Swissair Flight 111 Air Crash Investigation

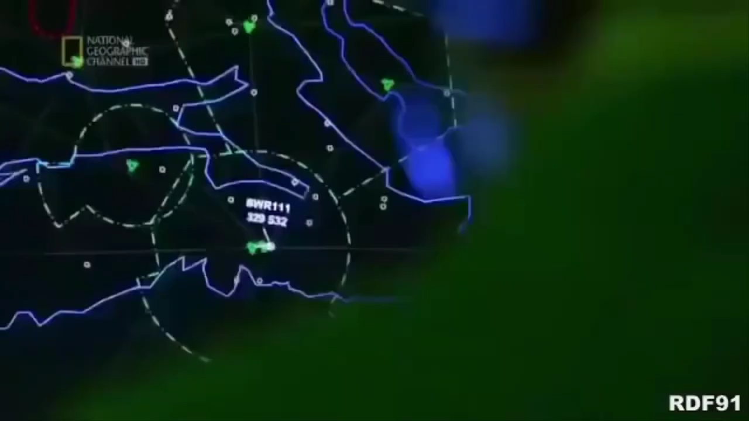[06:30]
I had a quick look on my radar to see where the aircraft was and
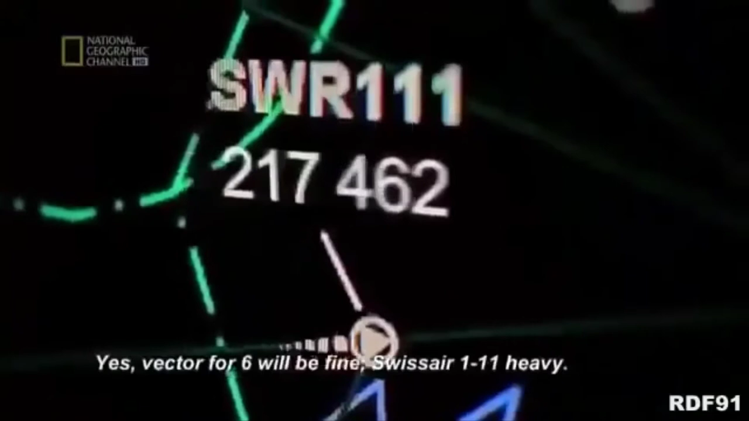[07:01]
Yes, vectors for 6 will be fine, Swissair 111 Heavy. Okay, it's a back course approach for runway 06. We're 30 miles to fly to the threshold.
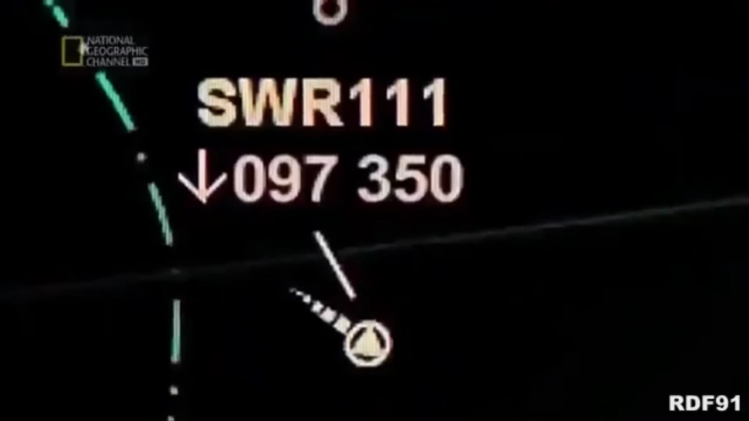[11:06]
We've lost the transponder. Transponder's gone.